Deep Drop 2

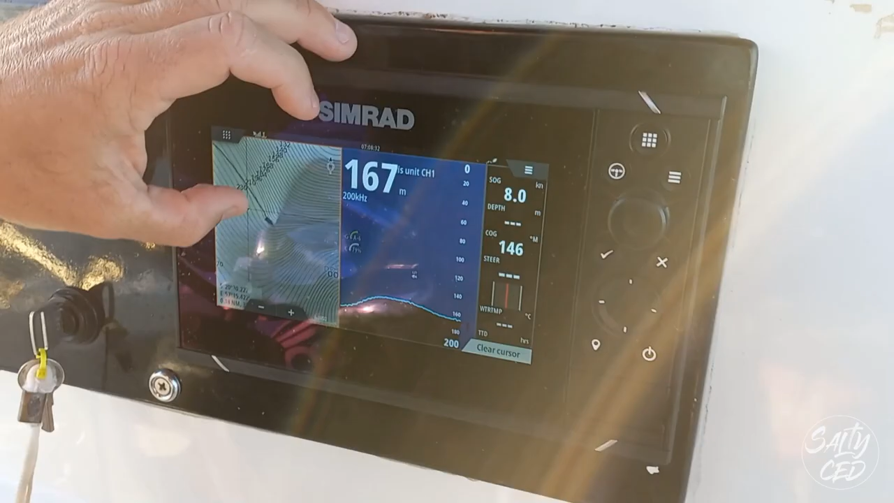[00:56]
On screen: speed 8.0 kn
There's quite a bit of current now.
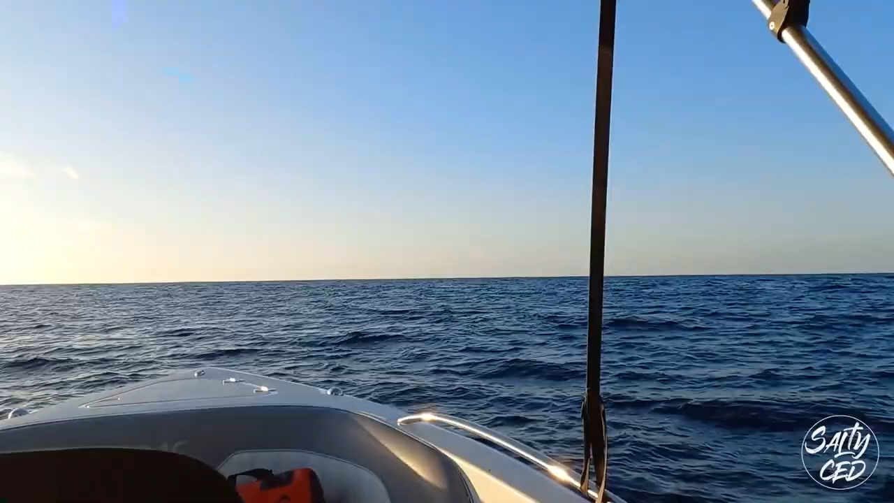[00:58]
The weather is absolutely outstanding. It's beautiful.
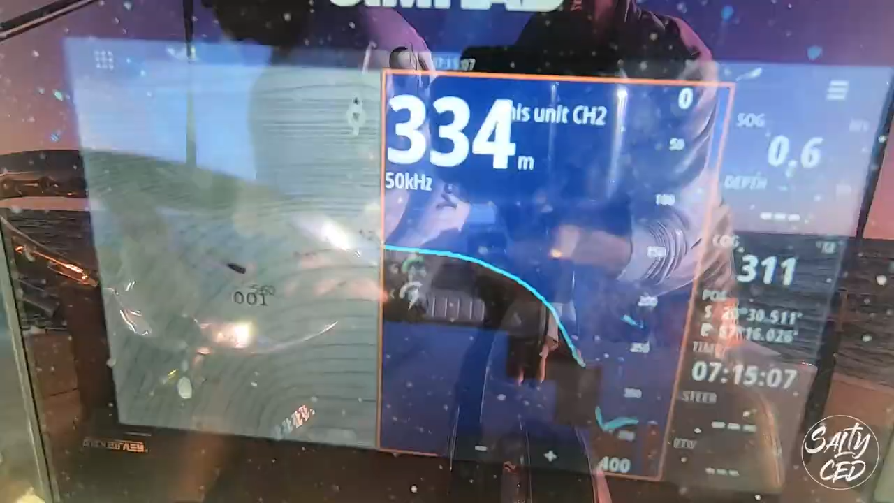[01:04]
On screen: depth 334 m
We're currently fishing at about 370 meters so the line out is more or less like 400 meters, 450 meters of line which is super long using some Benito.